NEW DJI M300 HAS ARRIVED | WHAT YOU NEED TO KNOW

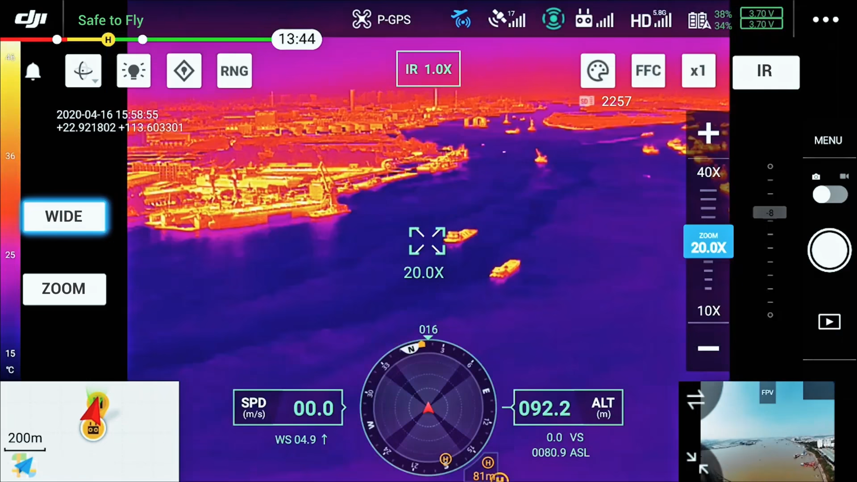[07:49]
There's also what's called smart track we're going to be able to go ahead and track moving objects a lot easier and from further